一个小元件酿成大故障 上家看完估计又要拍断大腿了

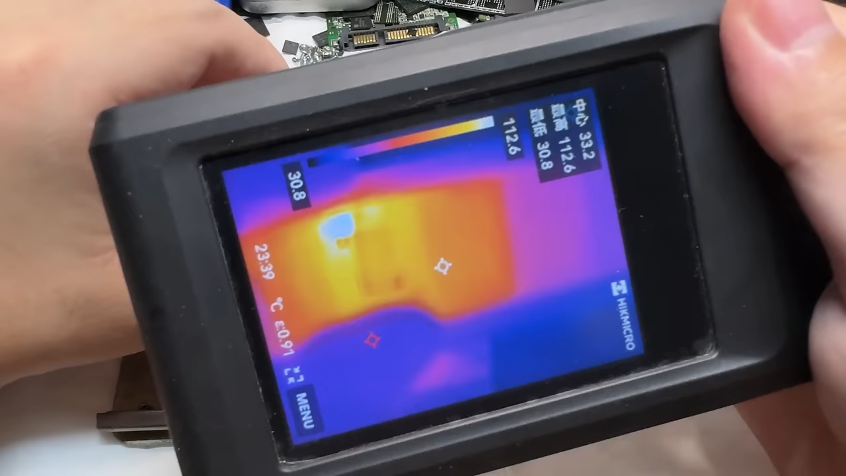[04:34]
On screen: max 112.6°C, min 30.8°C
整个结果是没啥影响的如果我不对它进行测试也无法得知它坏在哪里好像是左上角这里在发烫先把它这个芯片给它拿了
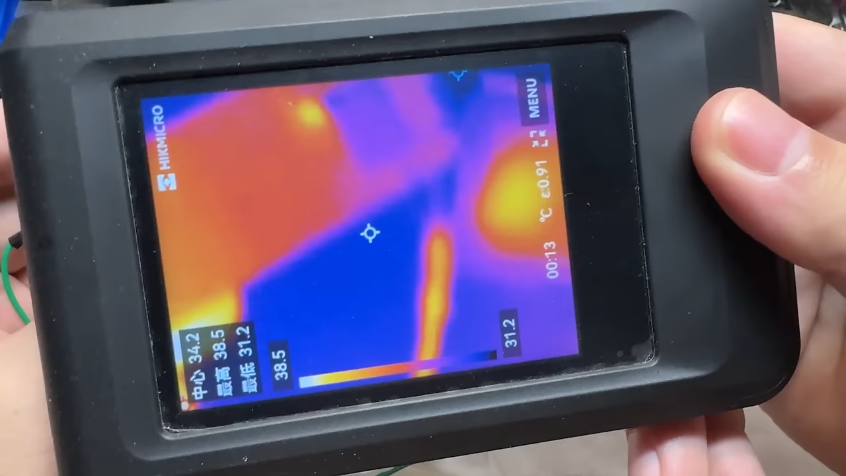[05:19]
On screen: spot 34.2°C, max 38.5°C, min 31.2°C, scale top 38.5°C, scale bottom 31.2°C
可以看到这里有一个点在发烫啊